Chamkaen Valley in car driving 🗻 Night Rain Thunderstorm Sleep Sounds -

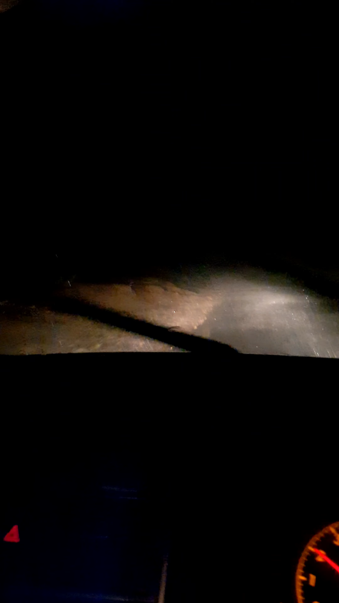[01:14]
गाड़ी चलाना भी बहुत मुश्किल हो रहा है क्योंकि हवा इतनी ज़्यादा है,
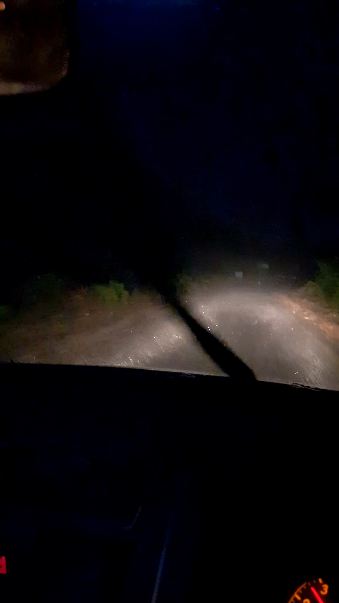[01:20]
लेकिन क्या करें, चलाना तो पड़ रहा है। ये देखें अभी आप, बहुत तेज़ आंधी के साथ बहुत तेज़ बारिश। पीछे मरादा वाली जो थे वहाँ पे तो ओले पड़ रहे थे, और यहाँ पे जो है वो कुछ बेहतर है काम, लेकिन बहुत मुश्किल हो रहा है।